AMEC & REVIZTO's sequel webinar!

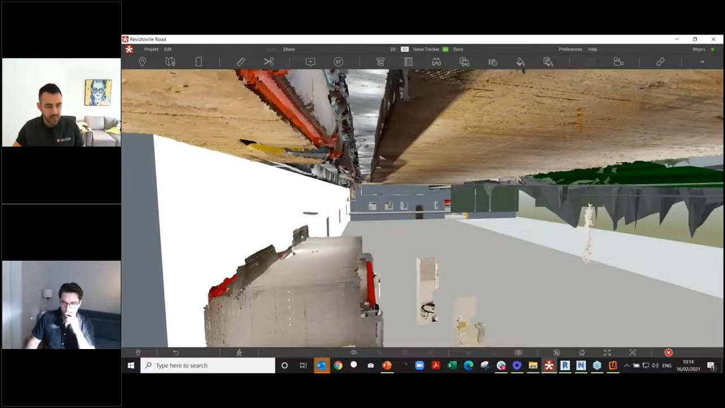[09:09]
This is a point cloud, I believe, where the particular client was scanning the project as things were getting built to verify the as-built information against the model.
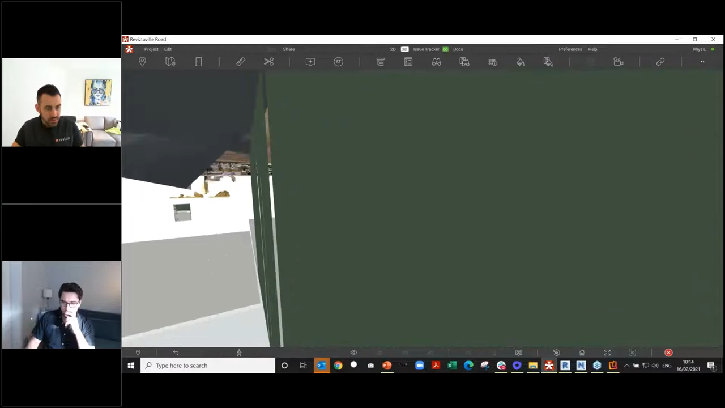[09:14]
And if I come back home here,
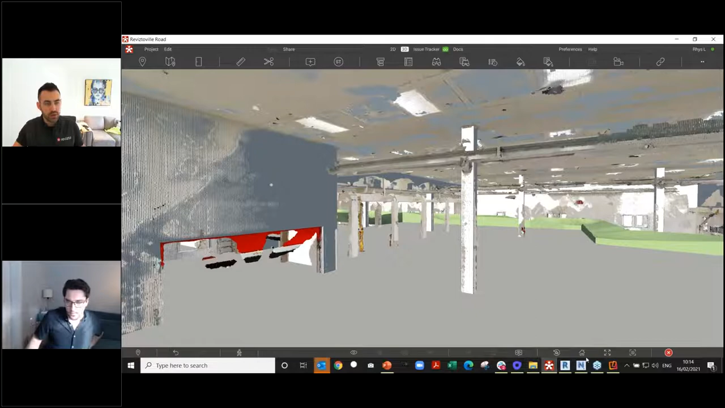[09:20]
I know we've got this building on the right-hand side is an IFC.